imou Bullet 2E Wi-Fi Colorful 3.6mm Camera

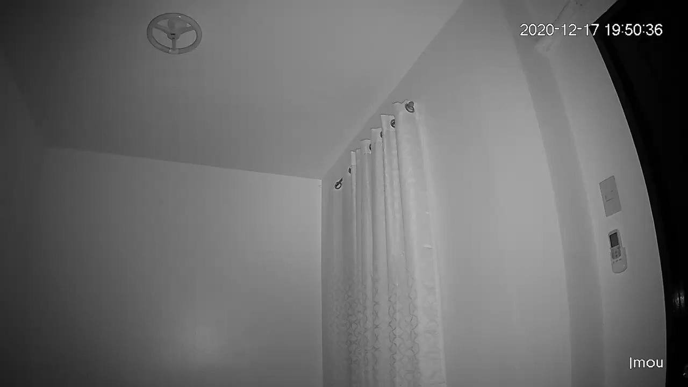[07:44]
This is in total darkness and I had to try this in indoors since it was too bright outside even at night.